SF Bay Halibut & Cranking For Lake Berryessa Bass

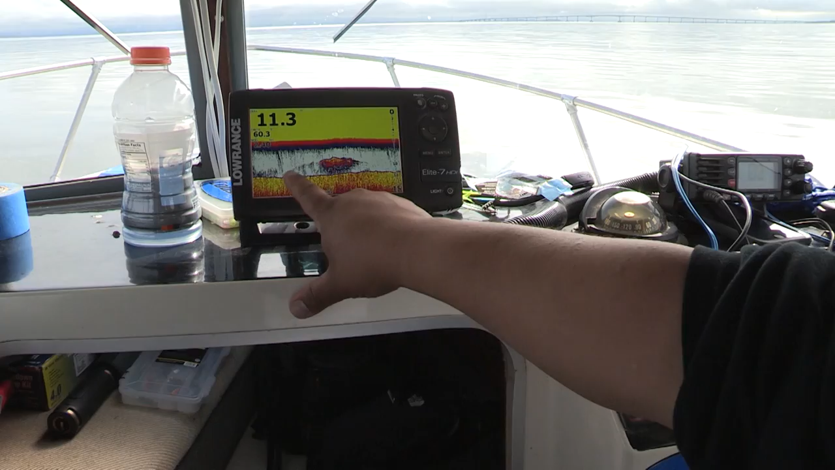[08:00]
It's a remarkable bait in the area. All right, fish on.